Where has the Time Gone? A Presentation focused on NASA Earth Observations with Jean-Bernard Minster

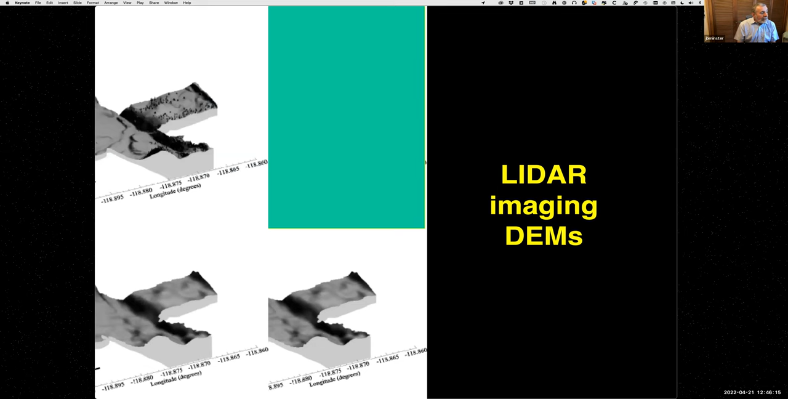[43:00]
This is the data we got. Each one of those black things is a little tree. So this, no, we were absolutely jazzed. We could see trees, we could see little rivers, we could see all kinds of things. Nowadays, this is done, it's really easy. I mean, cities order that from commercial companies and give you elevation to a small fraction of a foot.